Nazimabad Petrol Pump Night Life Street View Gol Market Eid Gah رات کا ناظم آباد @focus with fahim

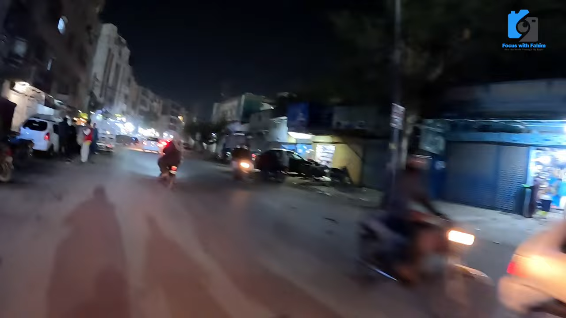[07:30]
तो ये अब आ रहा है हुसैनी स्कूल का मेन गेट, वहाँ पे रोकते हैं, हम दिखाते हैं वो गेट भी आपको।